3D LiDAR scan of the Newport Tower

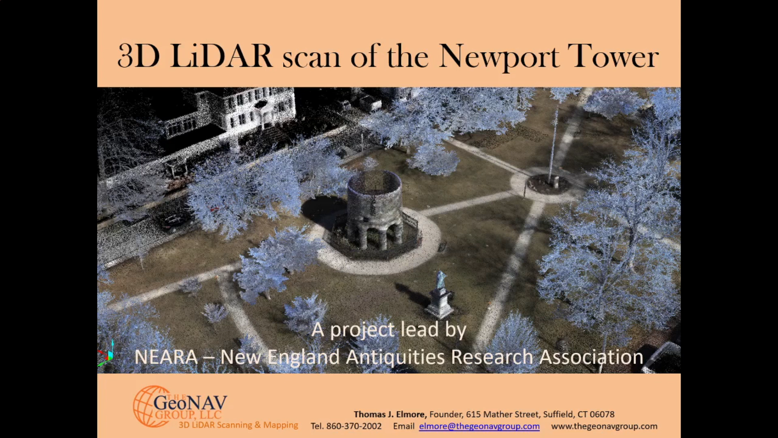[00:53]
The video that follows is the first ever LIDAR scan of the tower and it'll be used in concert with additional research to help date the tower and hopefully to be able to identify who built the tower. So let's get started and I hope you enjoy the video.
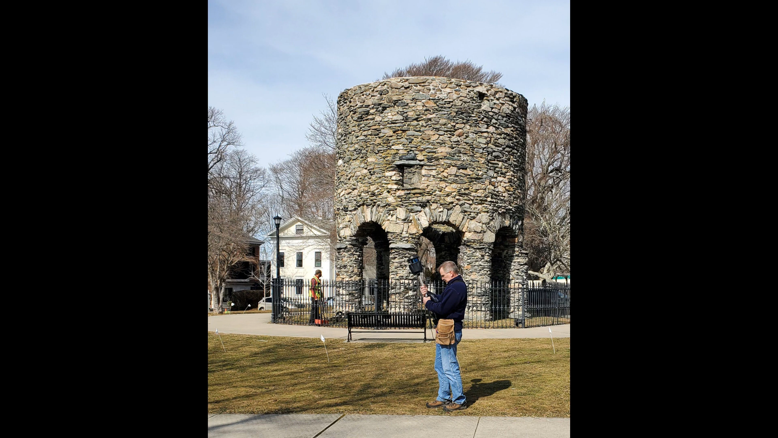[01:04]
The LIDAR scan of the Newport Tower in Turo Park, Newport, Rhode Island is the first time ever the
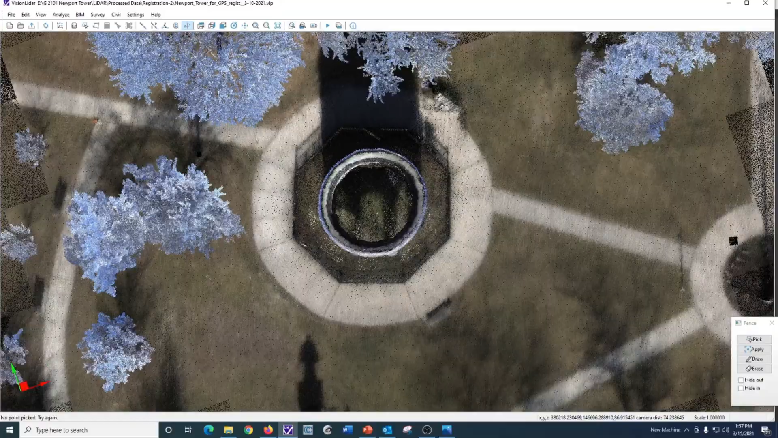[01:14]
tower has been scanned with a handheld mobile LIDAR scanner.
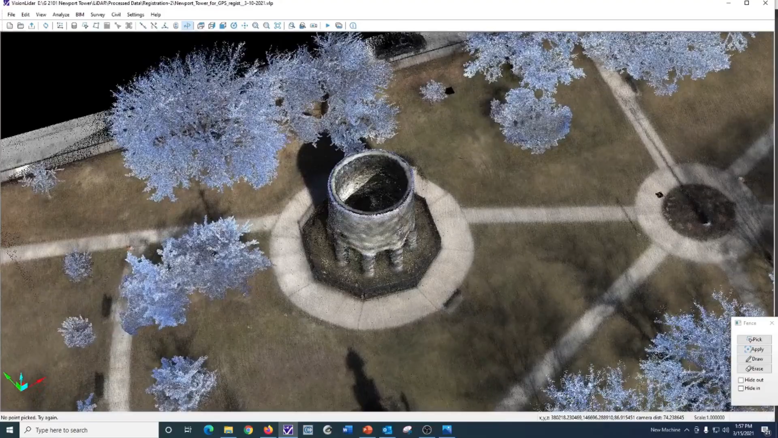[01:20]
The scanner I use captures 300,000 points per second, captures while I walk.
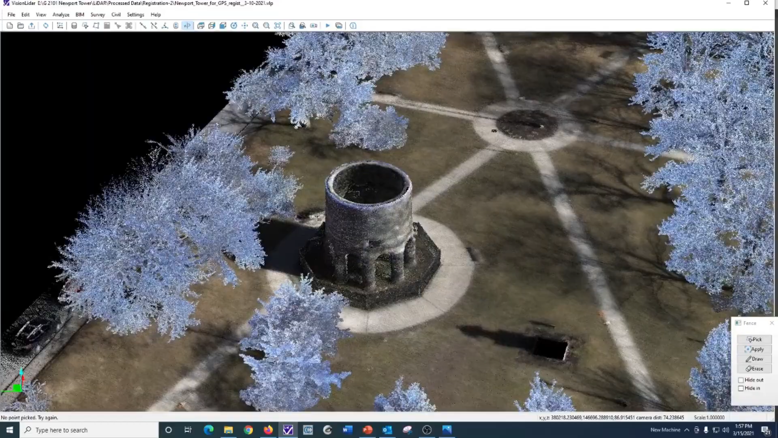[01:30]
It enables me to scan very unique environments such
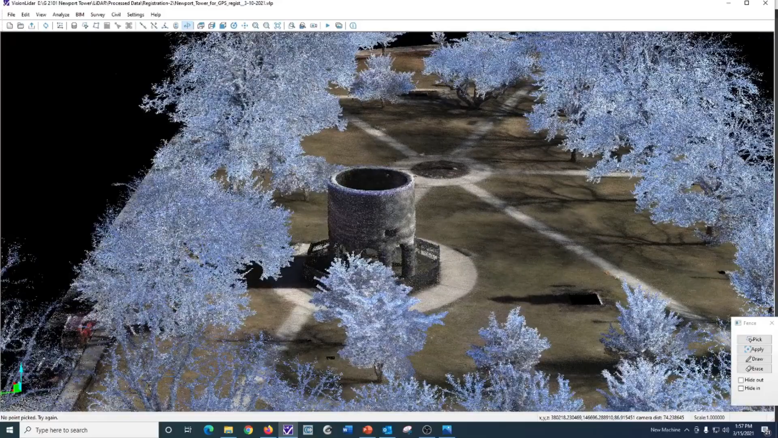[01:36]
as the Newport tower and the center of the tower.
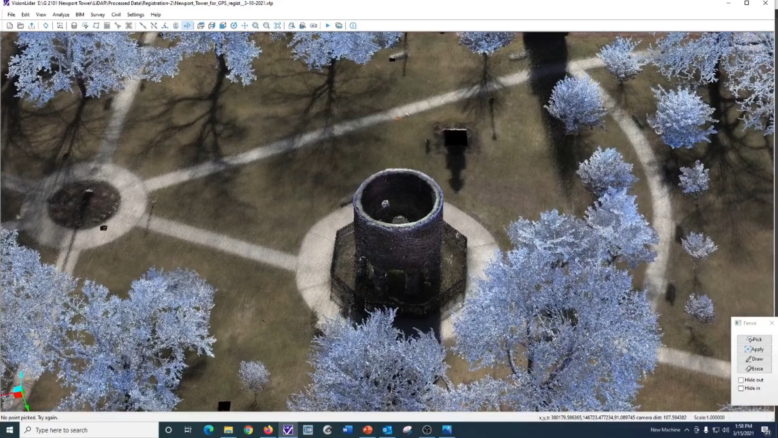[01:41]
On February 14, 2021, we met in Newport to scan
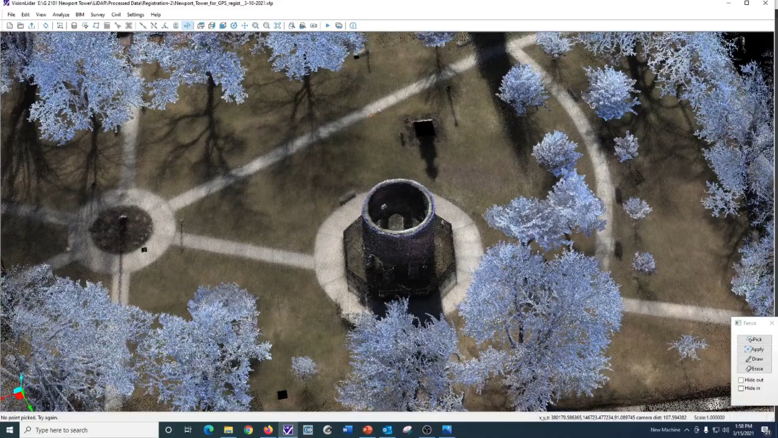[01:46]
not only the tower itself and the park but the inside of the tower.
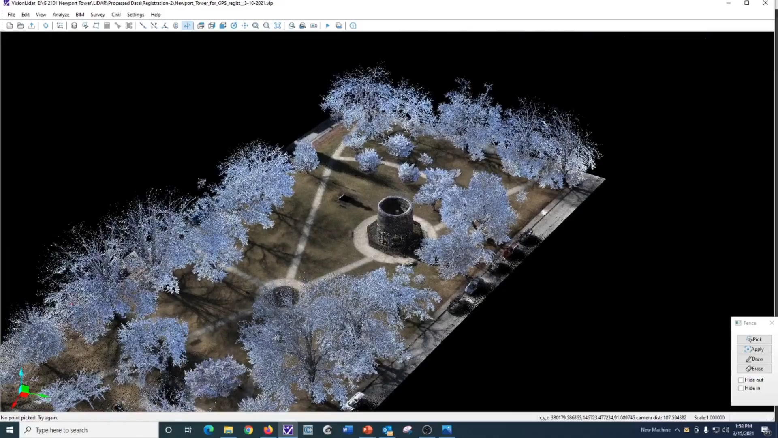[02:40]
The software I'm using is called Vision LIDAR out of Montreal, Canada, made by GeoPlus.
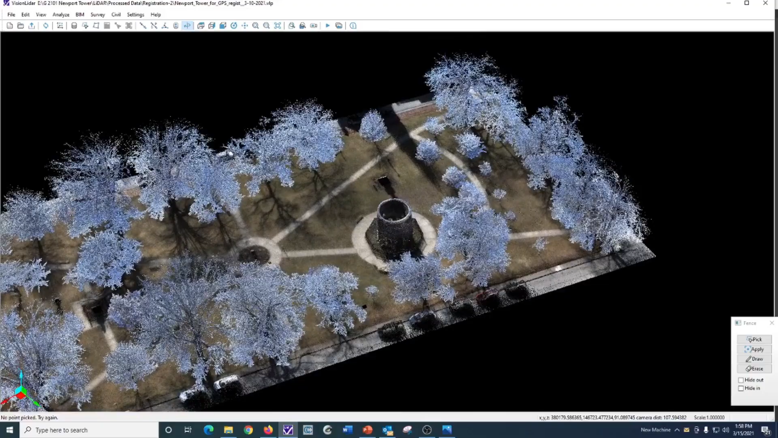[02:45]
The software is very powerful software.
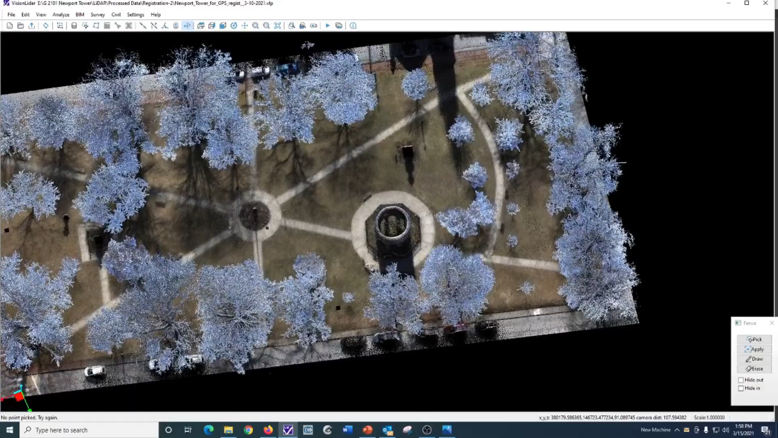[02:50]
It allows me to do really whatever I would like to do and therefore I can illustrate and show to my clients
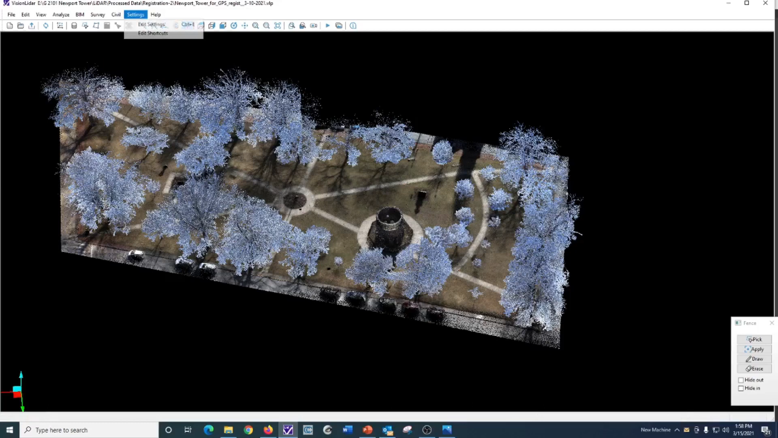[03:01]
nearly anything that they're looking for once the the feature has been scanned.
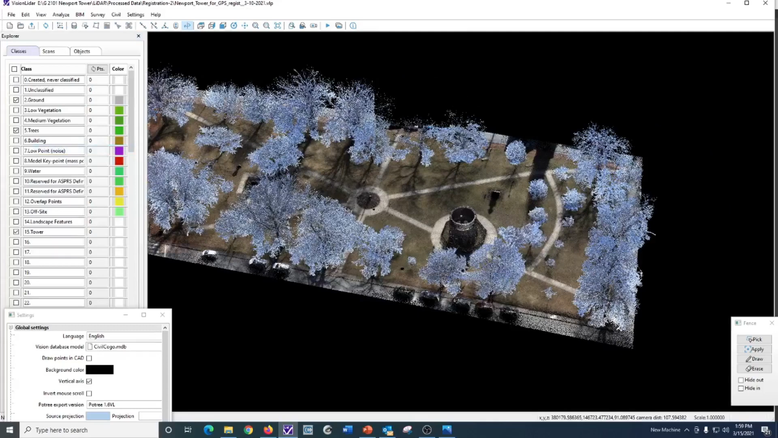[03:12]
So one of the things I like is I can classify all the features of the scan and turn things on and off as I so desire.
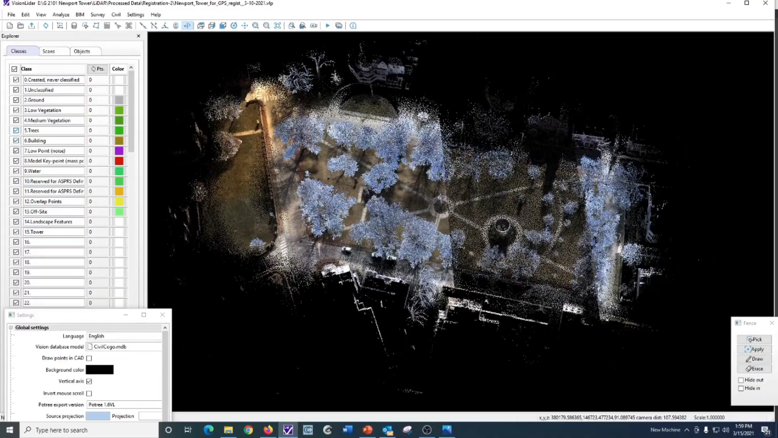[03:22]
So I can turn the trees off. I can turn the landscape features off
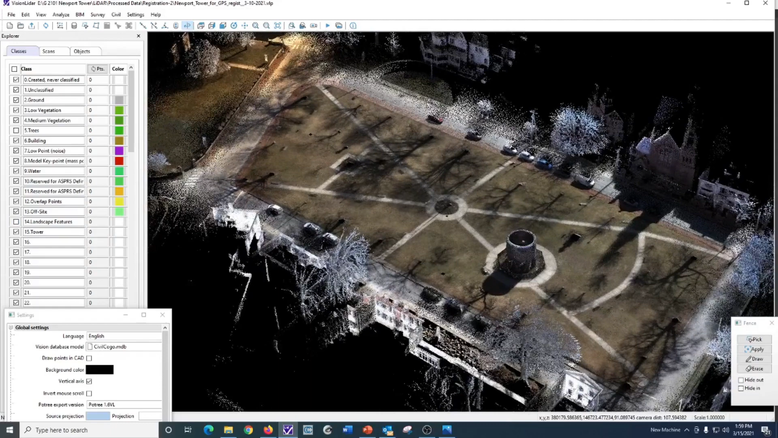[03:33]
and I can turn off the surrounding neighborhood
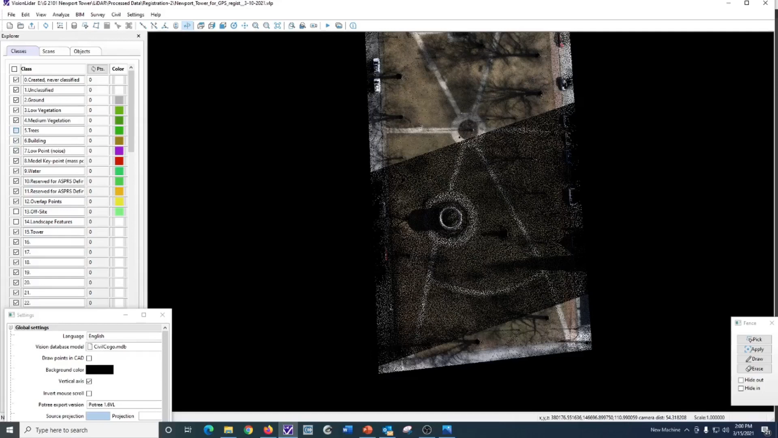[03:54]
With the software we can put together a whole series of cross sections and section elevations
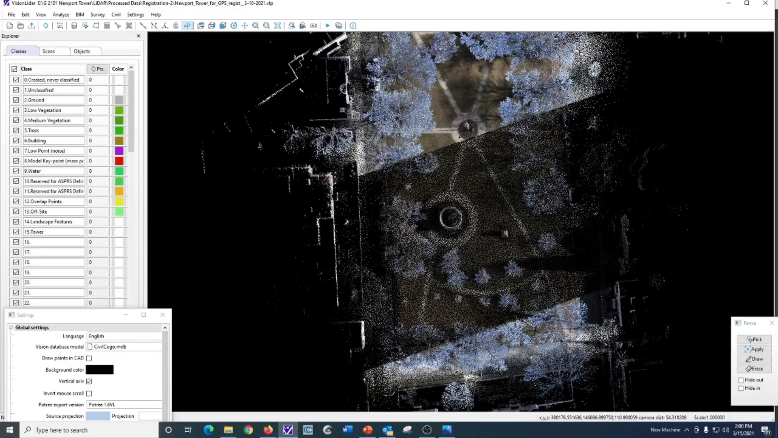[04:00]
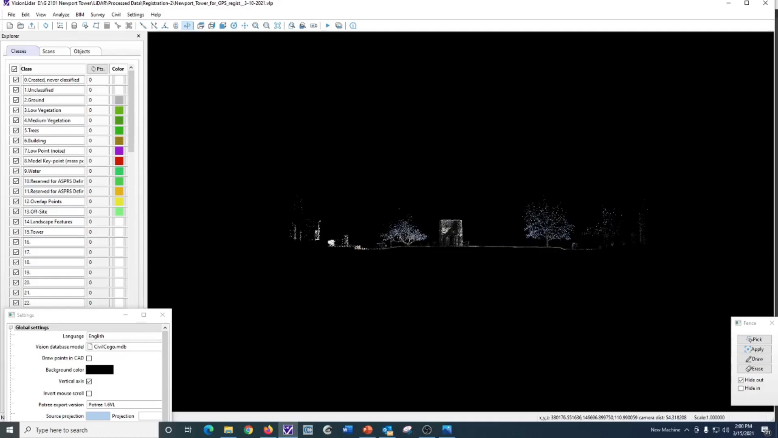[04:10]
and I can turn the background any color I so desire.
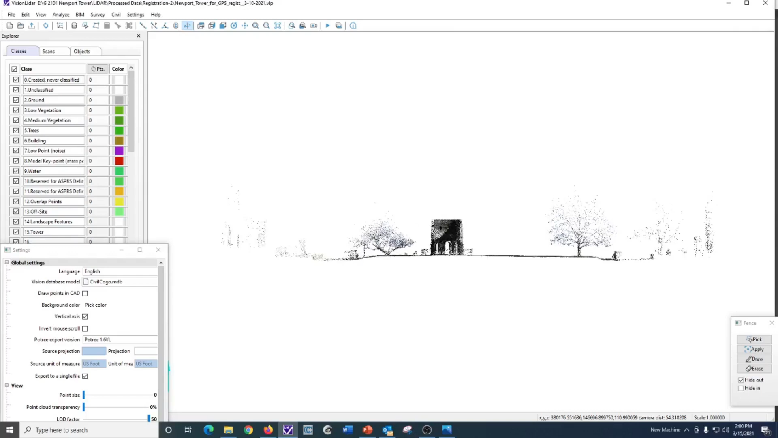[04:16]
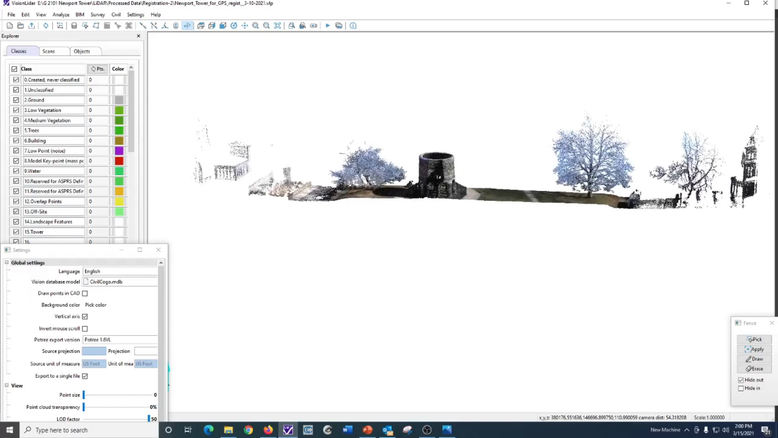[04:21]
I can turn the background any